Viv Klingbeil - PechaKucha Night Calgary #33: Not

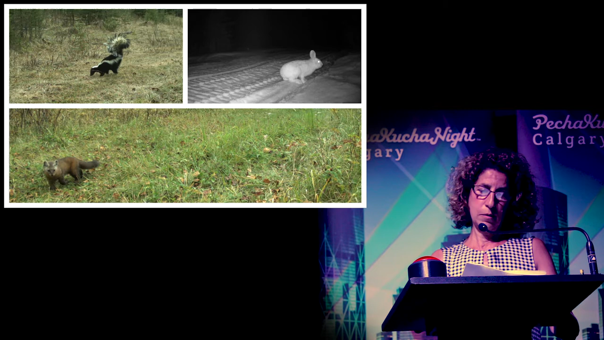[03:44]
The abundance of these critters means the medium-sized animals, like fox, coyote, lynx, have a smorgasbord of food choices. Although I'm still betting that skunk is no one's first choice. Another thing I love about the cameras is how they allow for comparisons.
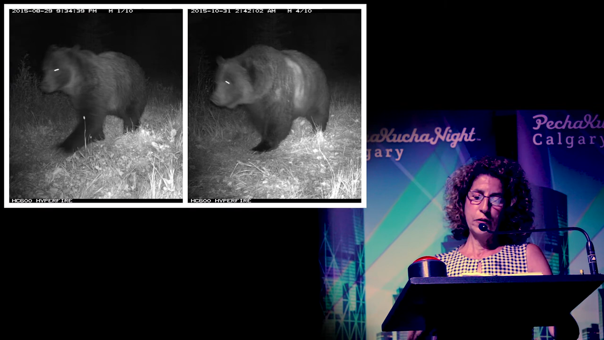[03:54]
Look at how much weight this guy has gained in a two-month period. Pretty amazing. The ability to follow an individual animal through a season, and sometimes through the years, fascinates me. Like this wolf coming up, who first appeared on our cameras in mid-2014. She was easily identifiable by her missing front left leg.